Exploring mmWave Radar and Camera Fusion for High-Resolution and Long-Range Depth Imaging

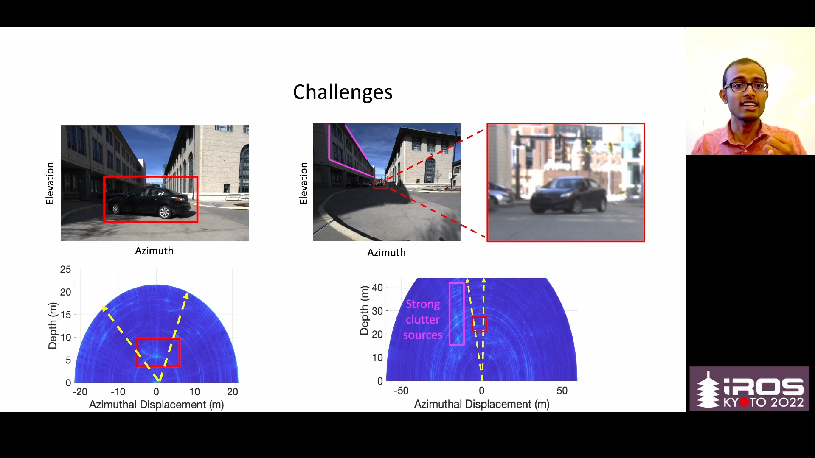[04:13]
So at long ranges, the target's signature is very weak, and the entire signal is dominated by strong clutter sources. This is even more challenging when the clutter is static, such as the building is static, and the object is also static, such as a parked car. So naive fusion actually leads to wrong detections.